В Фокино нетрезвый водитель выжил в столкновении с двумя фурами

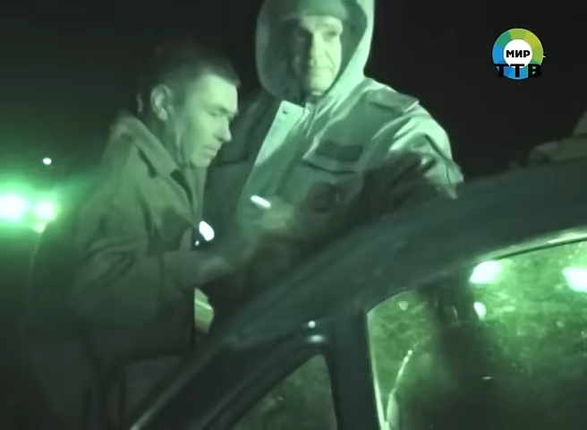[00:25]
Как произошло это ДТП, он, естественно, не помнит.
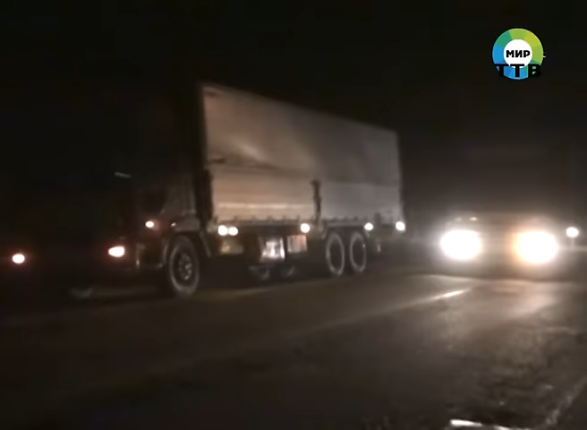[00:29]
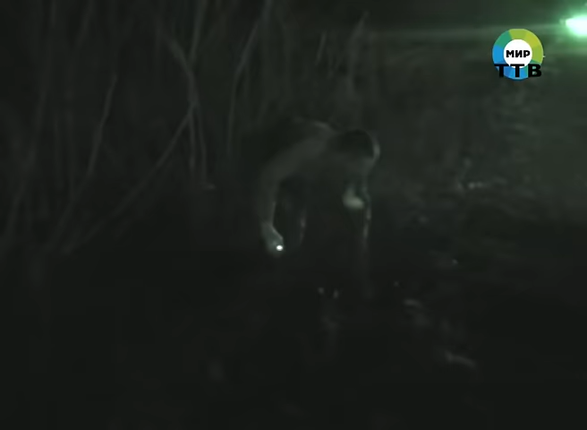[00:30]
Нетрезвый автомобилист еле стоял на ногах и рассказывал небылице о том, что же все-таки случилось.
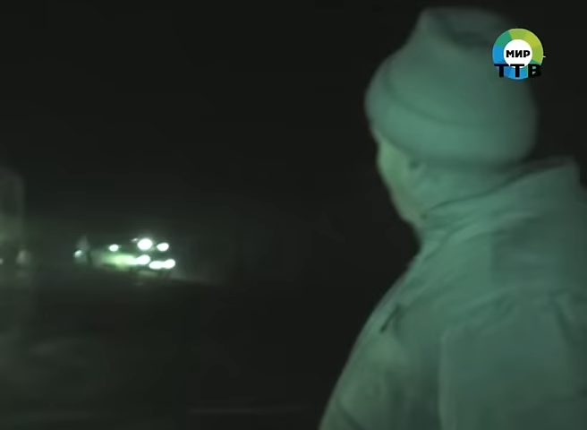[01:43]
что неуправляемая «Тойота Корона» выехала на полосу встречного движения. Мужчина не ожидал такого маневра от легковушки.
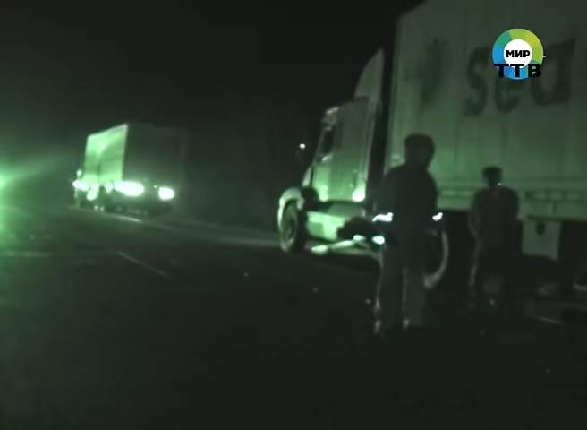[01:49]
И чтобы уйти от лобового столкновения, резко вывернул руль вправо. Однако взбешенная «Корона» все-таки зацепила многотонник по касательной.